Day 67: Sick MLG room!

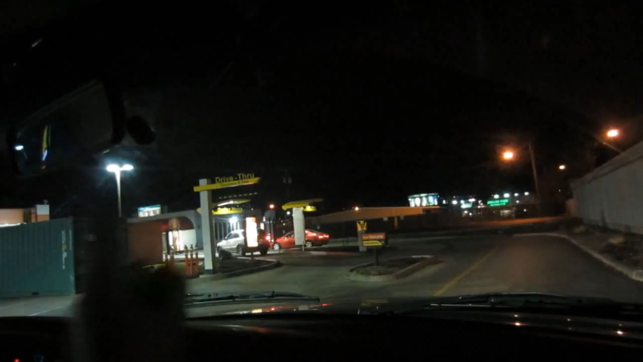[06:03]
Yeah, the red car It's open That's amazing Dual drive-thrus For fat America